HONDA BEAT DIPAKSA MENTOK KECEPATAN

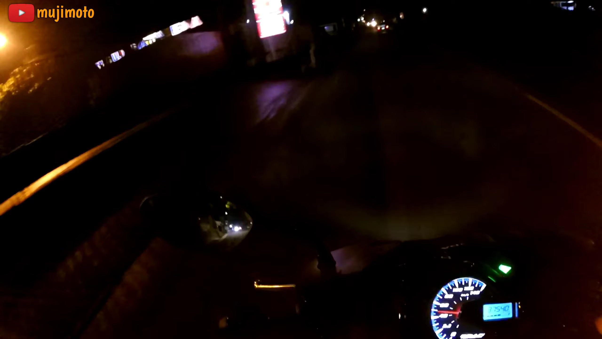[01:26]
Ini ngomong-ngomong tuh sekarang udah jam setengah malam, alias sudah jam kosong-kosong ini, Kang Mas. Dingin. Kita lihat dini harinya Wonosobo itu kayak apa. Malamnya Wonosobo bengi ini kayak apa.
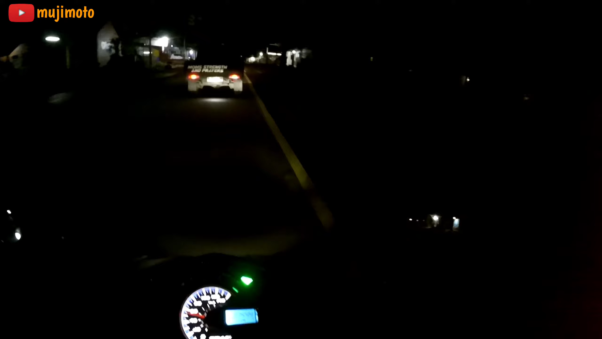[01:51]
Notabene kota yang gak begitu besar. Kota kecil. Sambil kita bedot gas, kita tarik motor. Mentoknya di angka berapa, ya kan? Baru mampu di angka 80 karena ini jalannya itu agak nanjak.
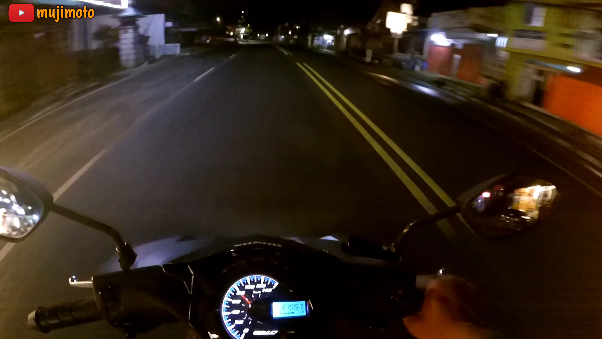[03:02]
Ini udah mentok gasnya. Cuma di 80.
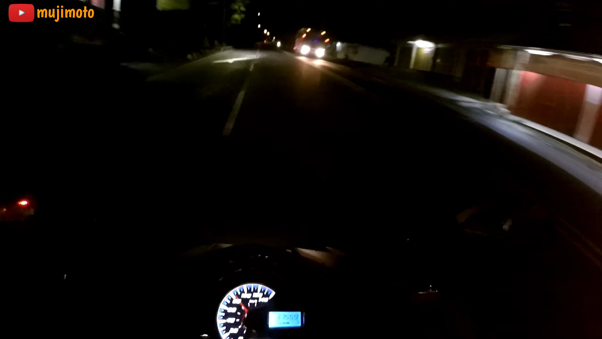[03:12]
Coba naik dikit. Kita naik dikit ya, karena ini masih tanjakan. Kita masuk dikit nanti di jalan yang benar-benar lurus. Ini, nah ini mulai lurus nih di sini. Mulai rata ini jalannya. Masih di 80.
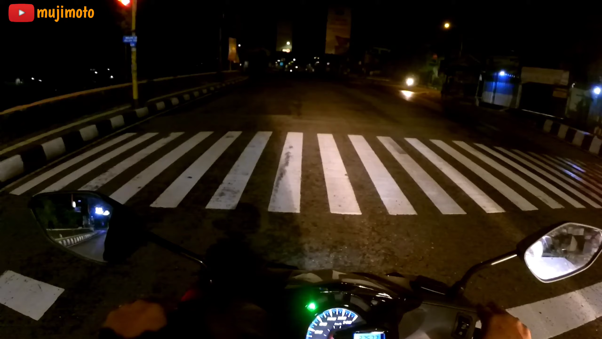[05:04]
suwe ya lampu merah. Oke, ijo. Coba kita gas lagi di sini. Tapi depan lampu merah sih. Aduh.
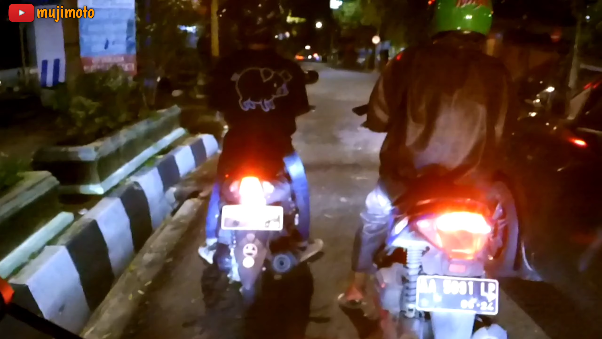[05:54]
Ngedeni ya. Ini mentok gasnya. Pelan banget sih naiknya. Nih 90 paling.